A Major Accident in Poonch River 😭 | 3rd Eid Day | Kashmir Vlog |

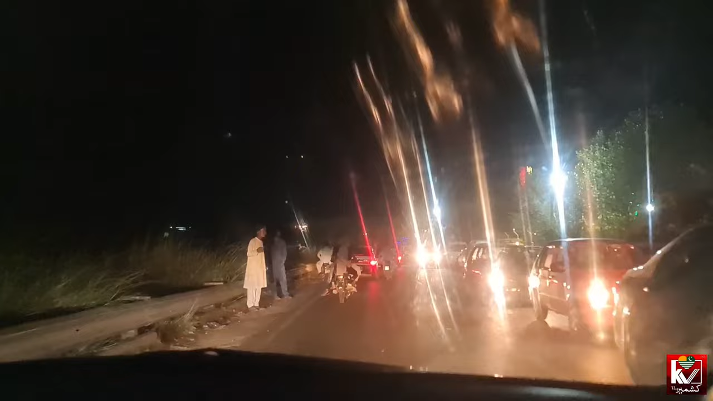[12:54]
ਪਹਿਲਾਂ ਪਿੱਛੇ ਖਲਦੇ ਹੋਏ ਰਿਹਾ ਕਿਉਂਕਿ ਬਿਲਕੁਲ ਗੱਡੀਆਂ ਨਾ ਕੋਈ ਚੱਲਣ ਨਿਜ਼ਾਮ ਹੀ ਕੋਈ ਨਹੀਂ